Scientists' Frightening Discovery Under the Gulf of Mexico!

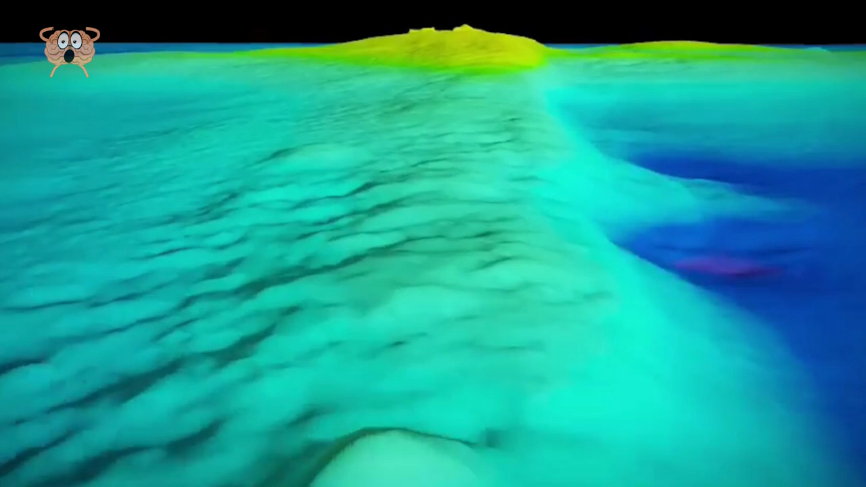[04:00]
They found out it is a glacial deposit that gathered on the seafloor way back in the ice age or some remnants of an underwater volcanic eruption.